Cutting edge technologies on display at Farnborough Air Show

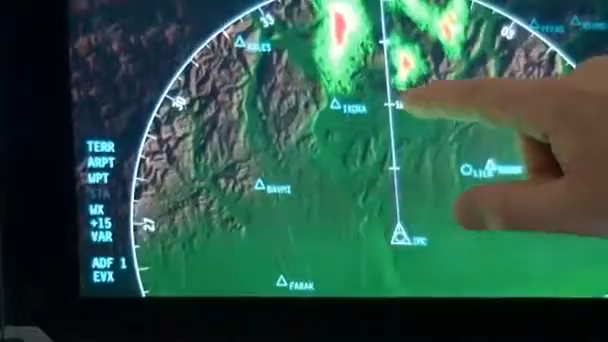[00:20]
Similar to an iPad or iPhone, the technology allows pilots to change a plane's direction with the sweep of a finger.